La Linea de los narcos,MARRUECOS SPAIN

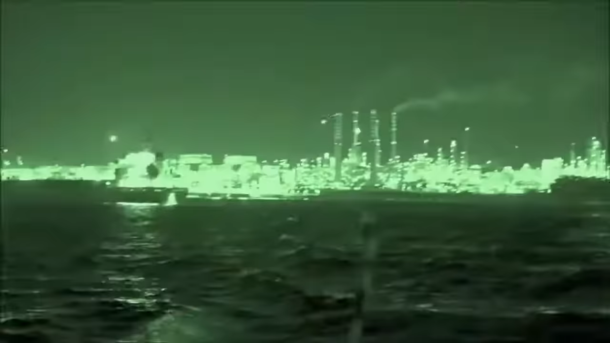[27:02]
A partir de este momento, pasaremos a grabar con una cámara con visión nocturna.
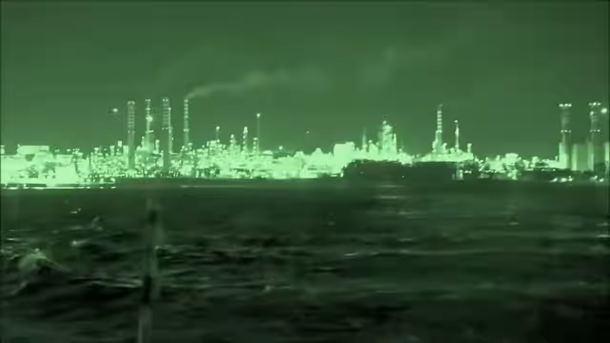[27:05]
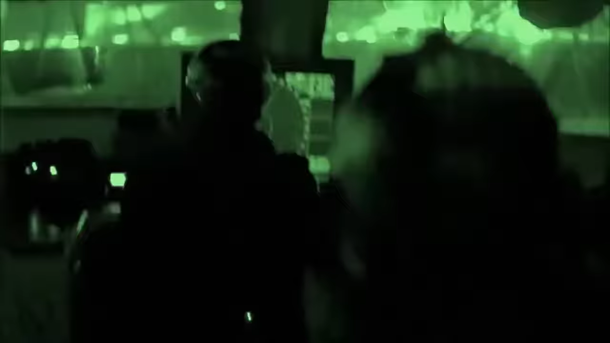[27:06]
Evitaremos también así cualquier luz que les advierta de la presencia de la patrullera.
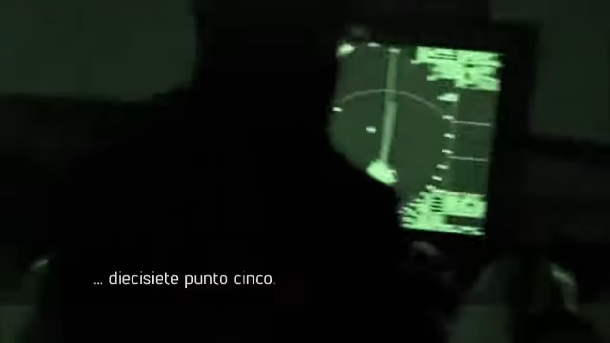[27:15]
17.5. 17.5. El radar de la patrullera detecta un movimiento sospechoso.
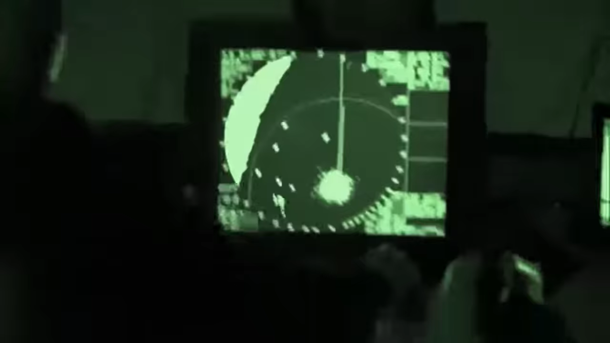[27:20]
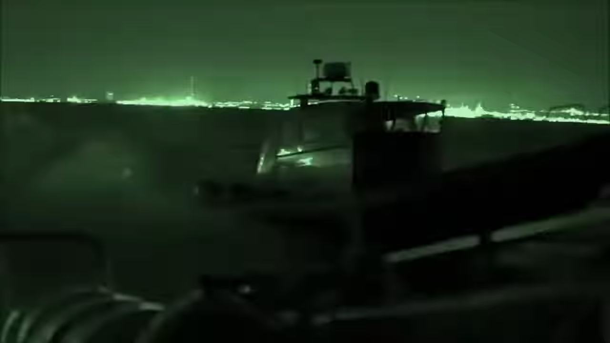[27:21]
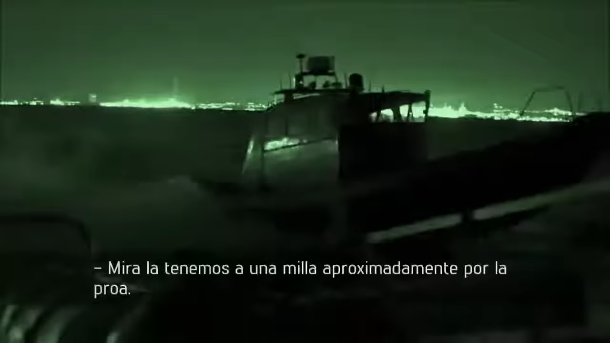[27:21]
Mirá, la tenemos a una milla aproximadamente por la proa. No sabemos de qué se trata.
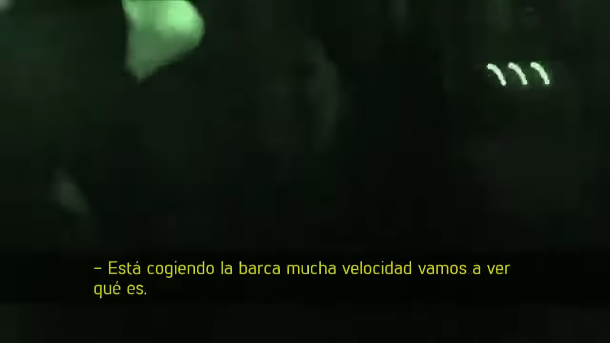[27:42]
Está cogiendo la barca a mucha velocidad. Vamos a ver qué es.
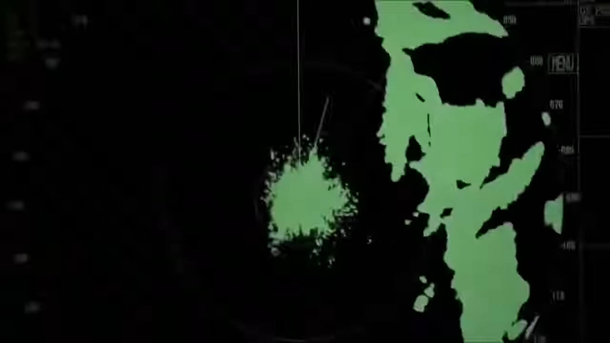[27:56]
Y como ocurre muchas noches, la lancha avistada en el radar desaparece.